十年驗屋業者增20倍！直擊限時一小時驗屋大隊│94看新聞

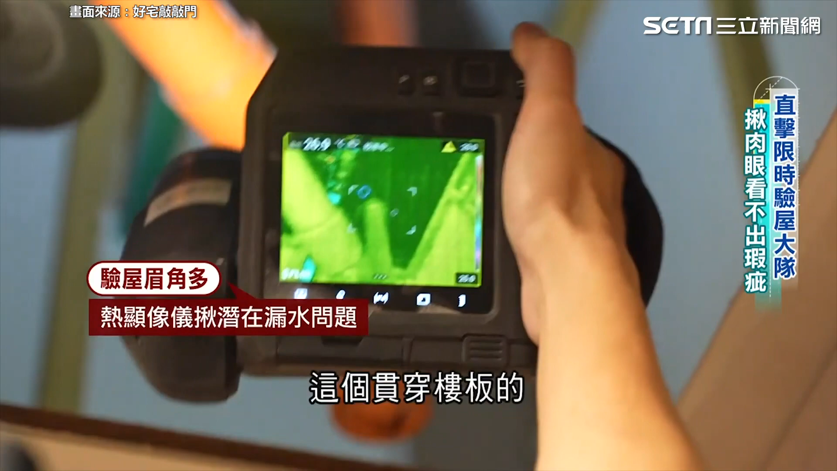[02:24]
那個吊管的方式那我們主要就是針對這個貫穿樓板的這個管邊有沒有滲漏的狀況除了管線會漏水外